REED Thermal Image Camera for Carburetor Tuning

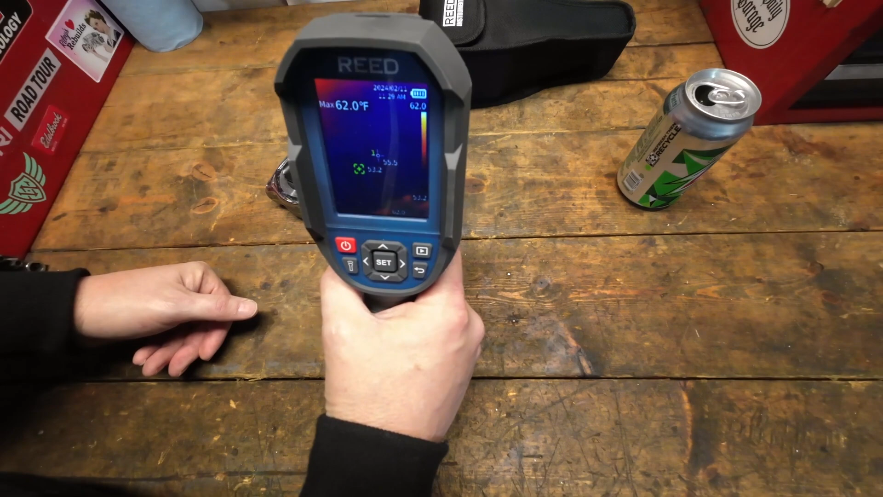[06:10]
On screen: max 62.0°F
it's fairly cool here uh in the mid south um but the walls are about 60 degrees bench top is a little bit warmer than that i've had some stuff up here but uh
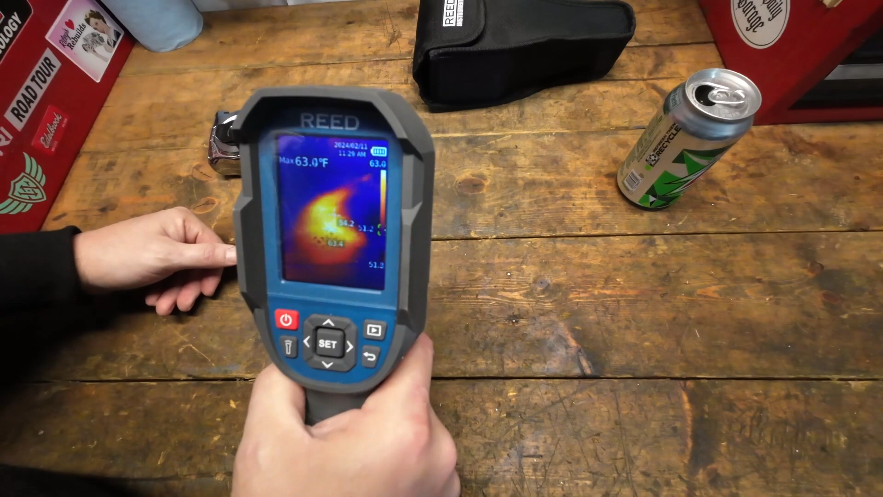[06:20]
On screen: max 63.0°F
you could tell that the heat signature is still there from my hand being down transferring the heat into it very very cool very sensitive um
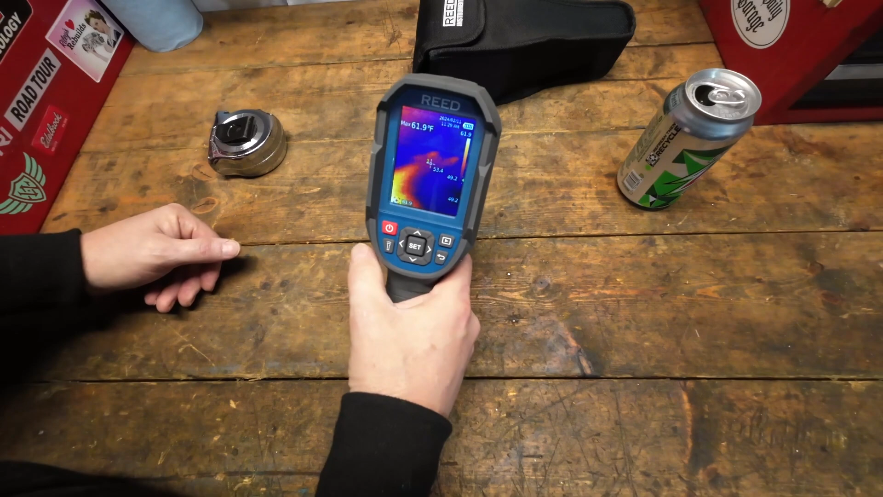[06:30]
On screen: max 61.9°F
this thing's got a lot of settings in here if you go down to uh the set side of things uh you can look at the palette for what you want so if you want it more in the rainbow type color white hot so if you want to look
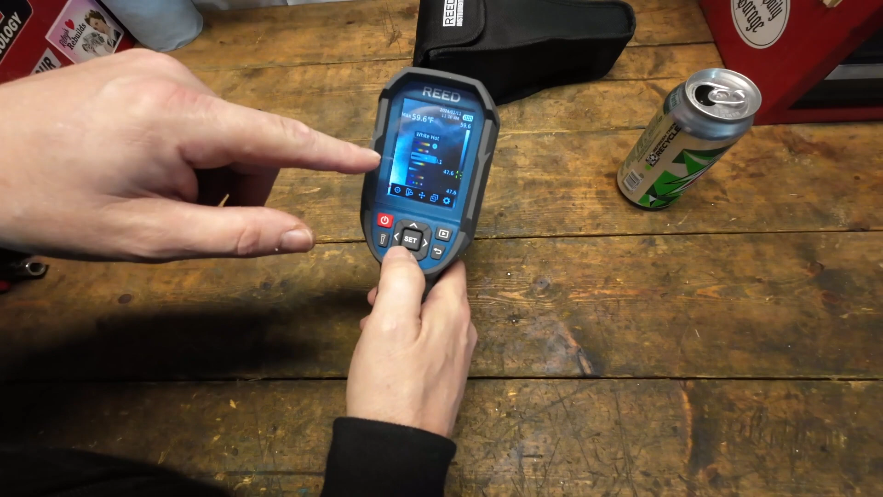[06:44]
at areas like here's the hand print there it'll show you that in a white black being being hot lava rainbow if you want to pull it in that type of configuration to see all the i actually kind of like the rainbow one because what it does it kind of shows you those areas see how
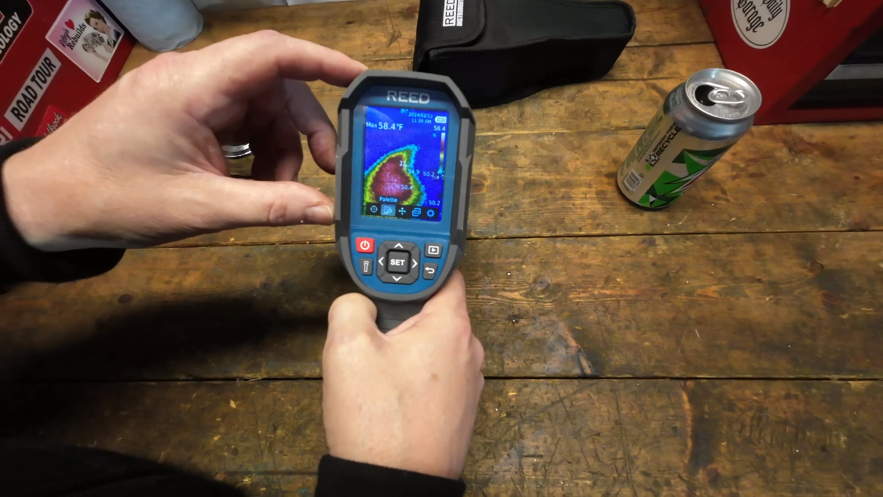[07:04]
it uh the heat is dissipated over that uh that area we'll snap a picture of that and throw that one up on the screen too
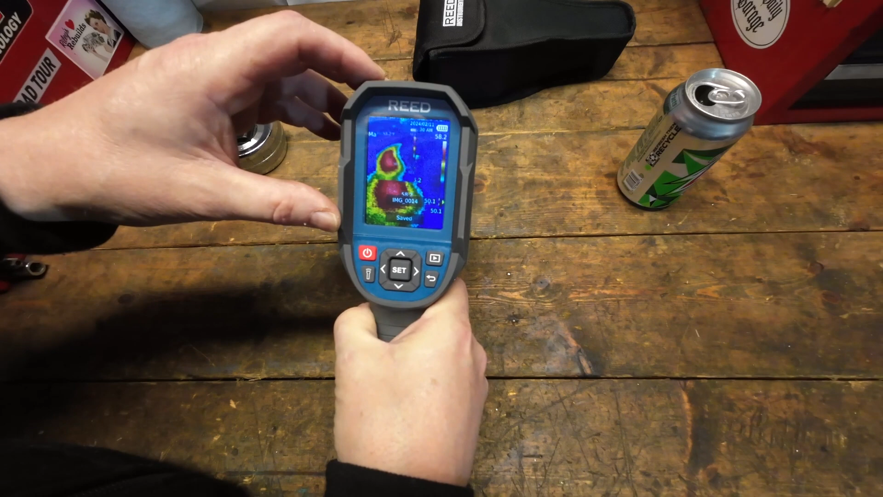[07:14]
but yeah very very cool um so yeah the settings on that are on the palette is kind of a cool deal i've just really left it on the iron hot
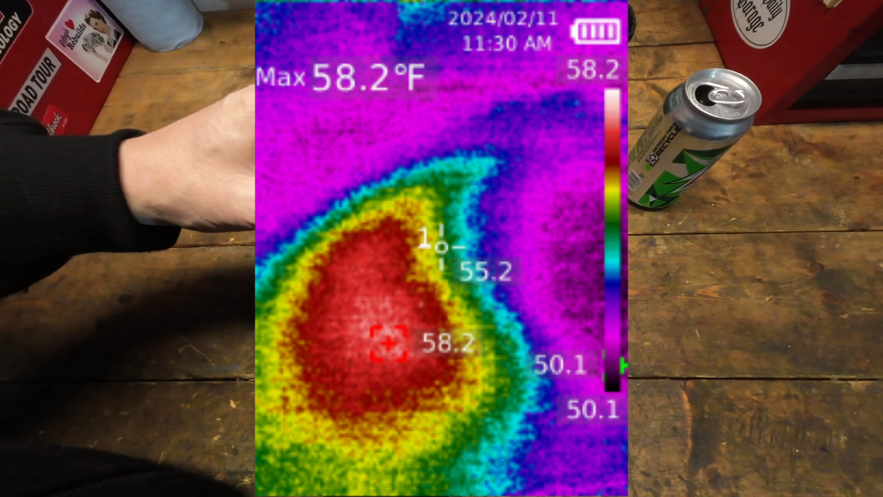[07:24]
On screen: max 58.2°F
uh just because it's uh uh really broad and or it really shows you the um you know the the depth and the difference between uh surface areas i can't believe my handprint is still there but um let's take a look some other things there's a pin temperature pinpointer so if you want it like we have it pinpointed in the center and then the image mode will uh give you some details there settings uh just all things so date and time temperature
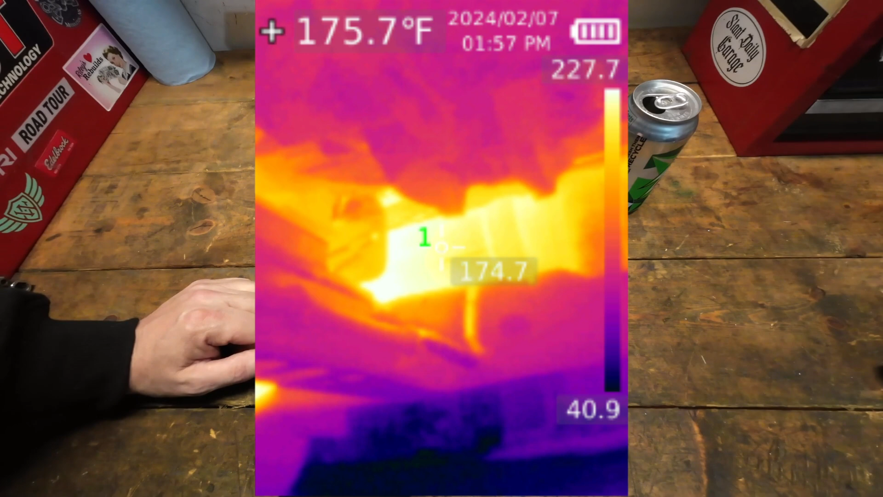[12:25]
On screen: spot 175.7°F
took pictures of and uh i think uh you know just having that also
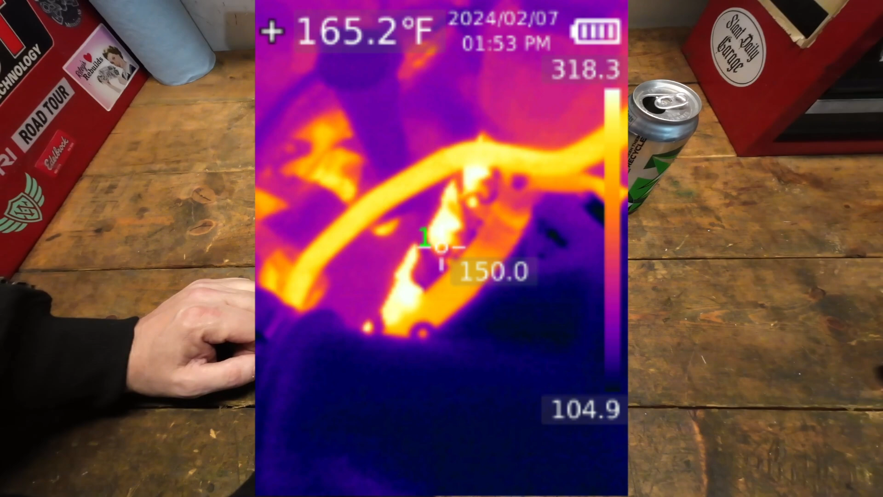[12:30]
On screen: spot 165.2°F
when you snap a picture uh it takes your thermal image picture and then it references and
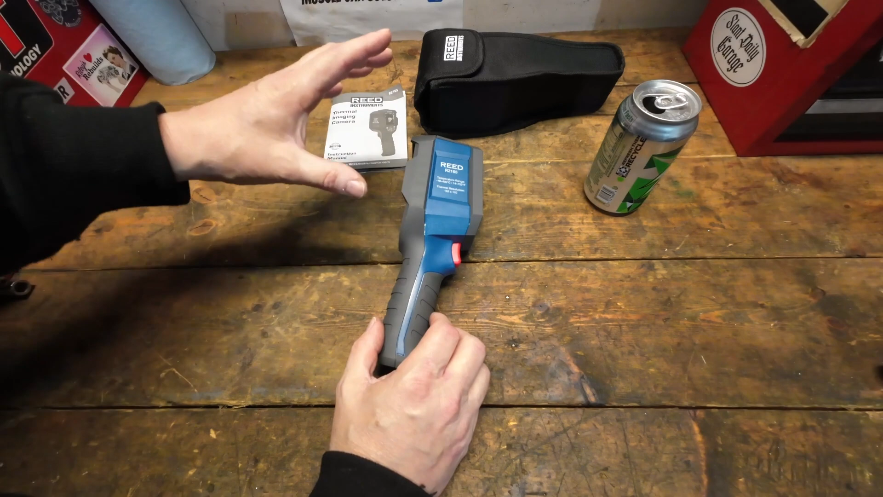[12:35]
shows you a picture unfiltered through the regular camera of what you were looking at uh which i find hugely beneficial every time you snap that it takes the two
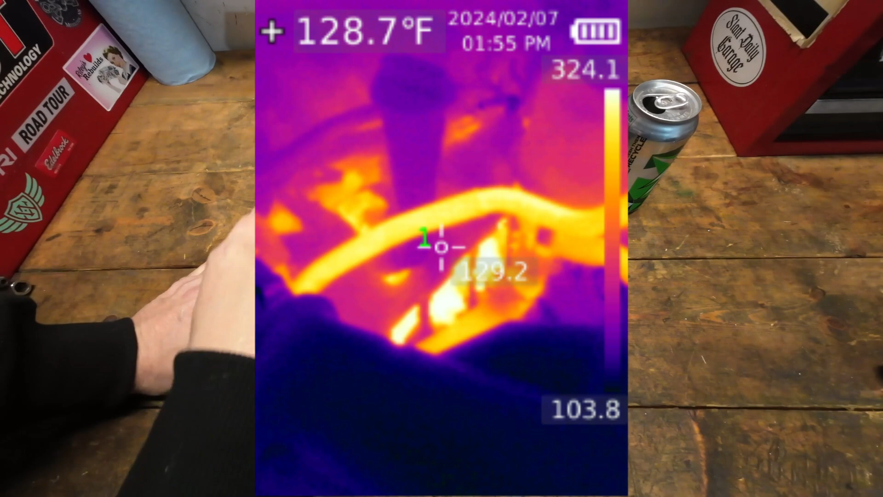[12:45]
On screen: spot 128.7°F
images one of the screen of what's going on temperature wise and then like say one of